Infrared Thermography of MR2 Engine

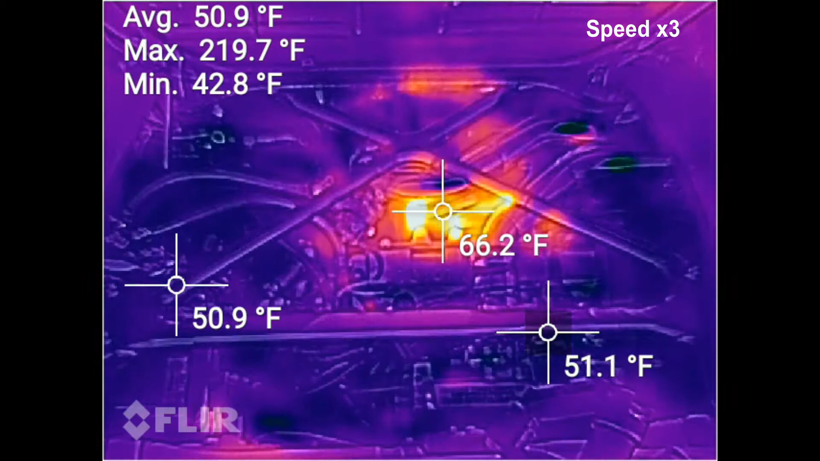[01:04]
On screen: max 219.7°F, min 42.8°F
You may have noticed that when we started, the ambient temperature was around 50 degrees or 10 degrees celsius. And just 47 seconds after the car started, the exhaust manifold temperature has increased by 13 degrees. At 5 minutes and 30 seconds, you'll notice the exhaust manifold is nearly at 260 degrees or about 127 degrees celsius,
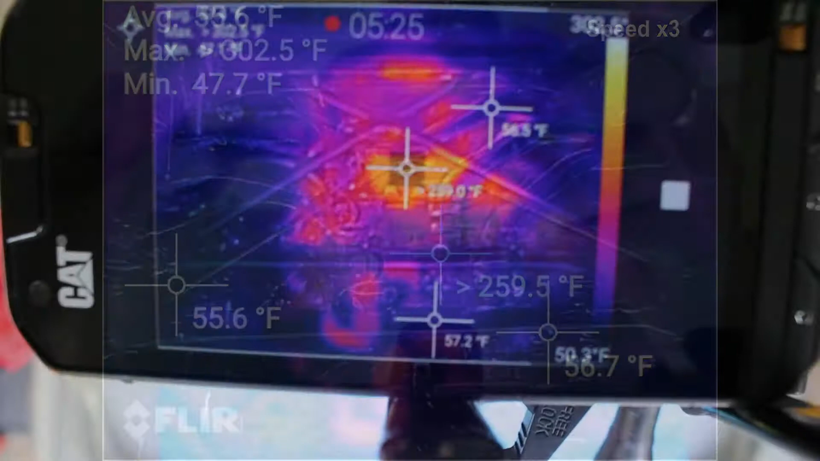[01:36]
On screen: min 47.7°F
while the ambient engine bay temperature is hovering around 57 degrees or 14 degrees celsius.
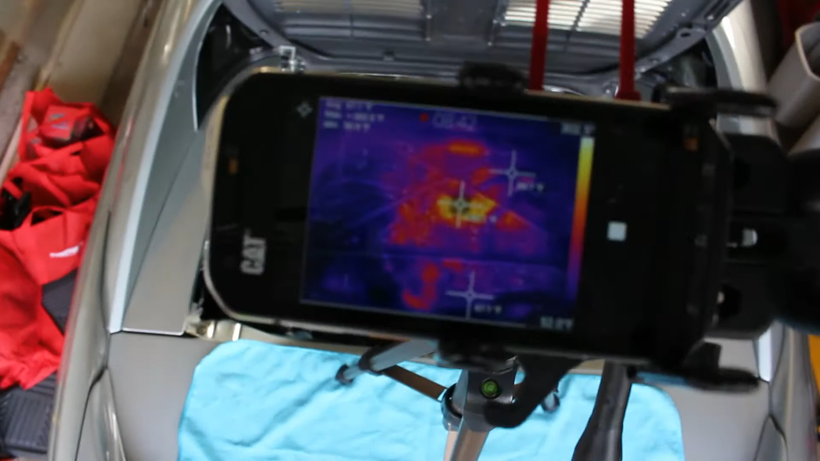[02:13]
I've had my eye on the intake plenum, which has increased to 67 degrees fahrenheit or about 19 degrees celsius,
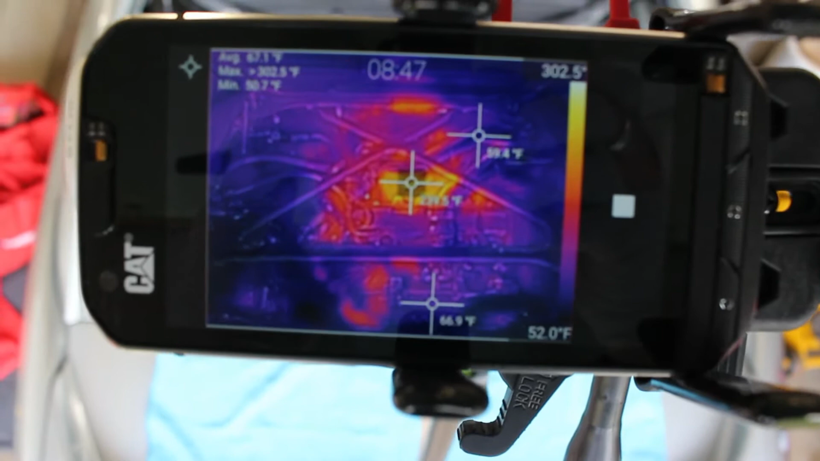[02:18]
On screen: scale bottom 52.0°F
which is pretty good when I compare it to a video recently released by Engineering Explained.
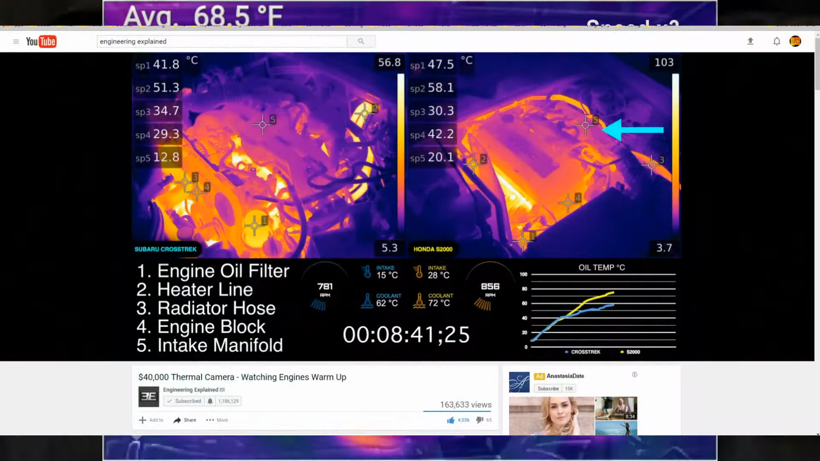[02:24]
In that video, Jason compares a Subaru Crosstrek and a Honda S2000, and this one seems to fare pretty well. So that's a good thing. Load, load temps and the intake is always a good thing. Anyway, if you haven't seen the video yet, also go ahead and check it out. Link in description.
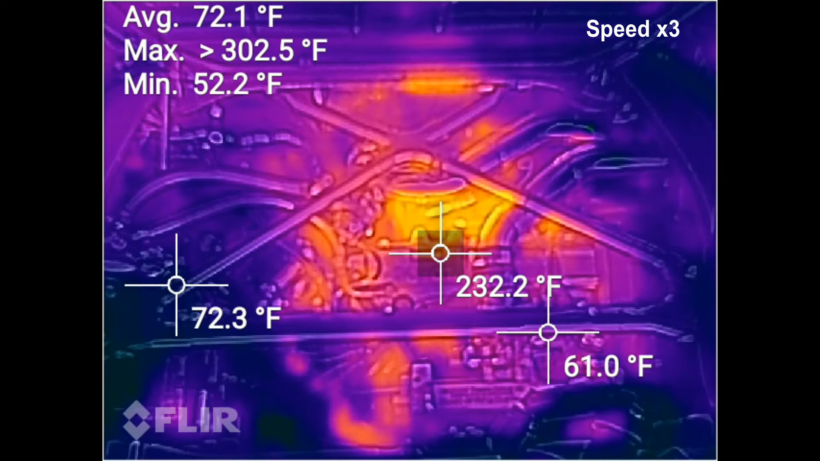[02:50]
On screen: min 52.2°F
At about 13 minutes, I noticed heat appearing on the fuse box, which was kind of concerning initially, but what I ended up realizing is that there was actually sunshine coming in through a window in my garage by shining directly onto the fuse box, creating heat in that specific area. So I found that interesting.
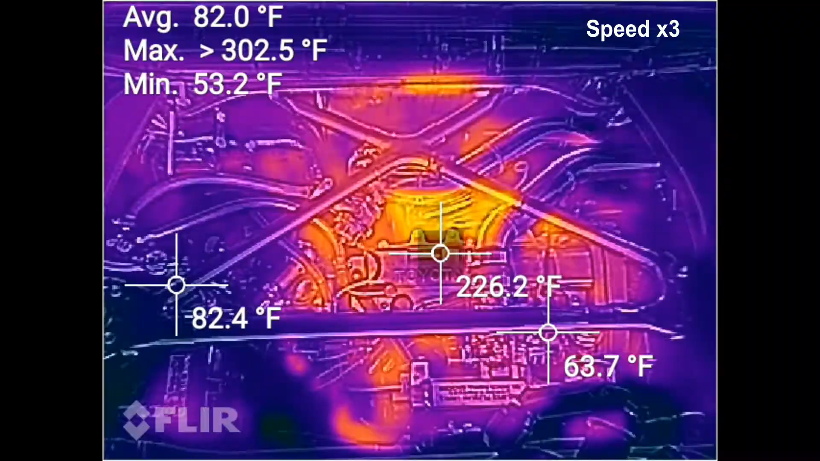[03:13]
On screen: min 53.2°F
Having reached peak temperature at about 16 minutes, I decided, why not? Let's close the deck lid and see what happens.